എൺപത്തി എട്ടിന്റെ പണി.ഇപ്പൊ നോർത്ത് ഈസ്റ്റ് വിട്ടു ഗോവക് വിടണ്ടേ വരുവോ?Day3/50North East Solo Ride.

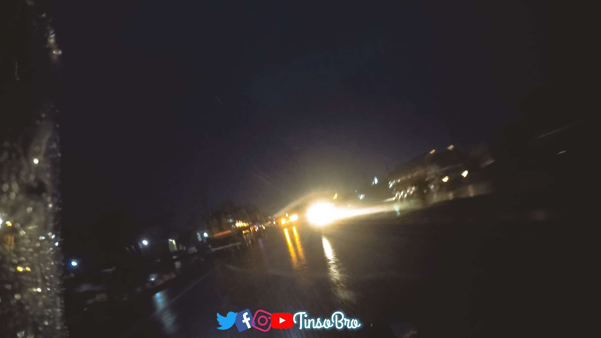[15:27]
സംഭവങ്ങളെല്ലാം നനഞ്ഞ് മൊത്തം ഗ്ലൗസൊക്കെ നനഞ്ഞ് കയ്യൊക്കെ നനഞ്ഞ് ആ പാടെ ഫുള്ള് സീനായി.